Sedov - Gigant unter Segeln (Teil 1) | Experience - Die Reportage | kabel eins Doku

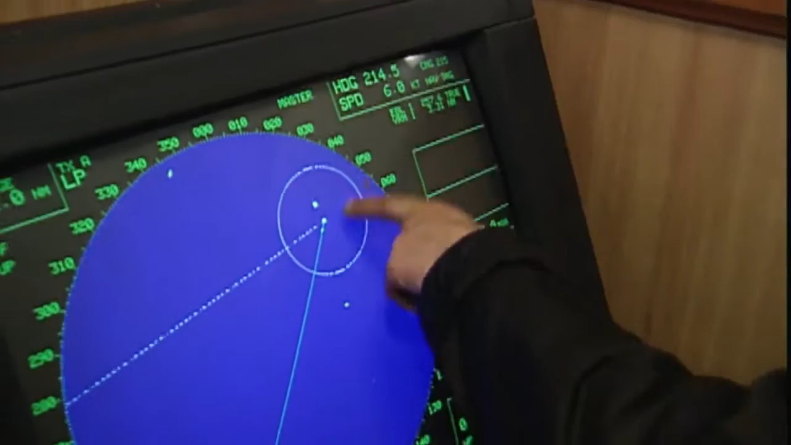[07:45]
Andere Schiffe in der Umgebung sind hier, dort und dieser Punkt.
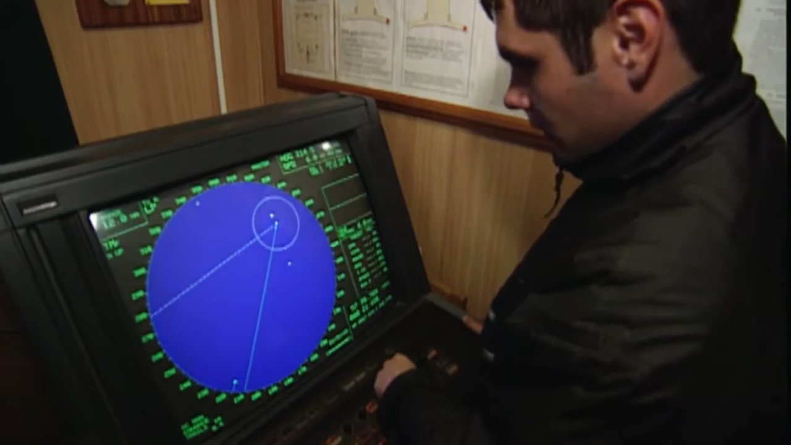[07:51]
Das nächste Schiff befindet sich in einem Abstand von 1 Seemeile zu uns.